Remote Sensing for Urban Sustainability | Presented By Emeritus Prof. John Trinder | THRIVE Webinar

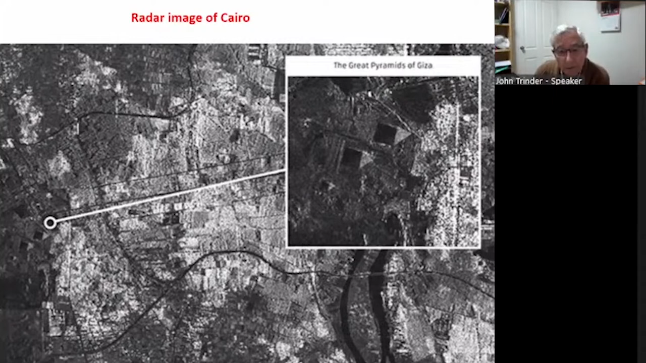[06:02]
But potentially it will be used much more in the future because it can see through cloud and it can image day or night because it's an active system. Now we use Landsat data for our tests over urban areas.